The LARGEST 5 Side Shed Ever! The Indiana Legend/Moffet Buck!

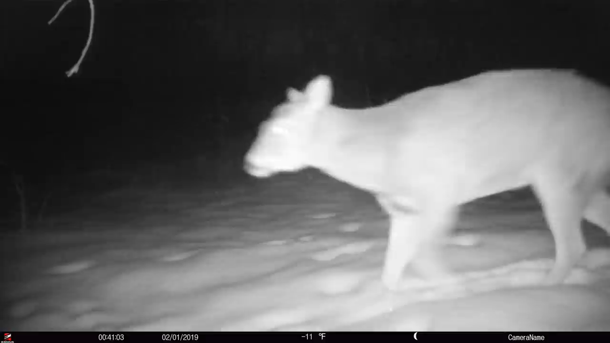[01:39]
The neighbor mentioned he got a trail camera picture of the buck that appeared to just shed its antlers.
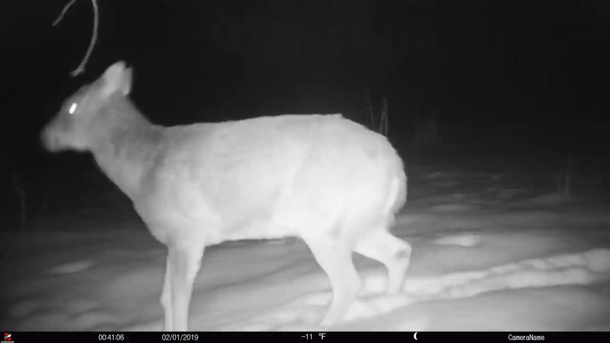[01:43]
They started looking for them and matched up the giant set of antlers 400 yards apart from each other in a bedding area.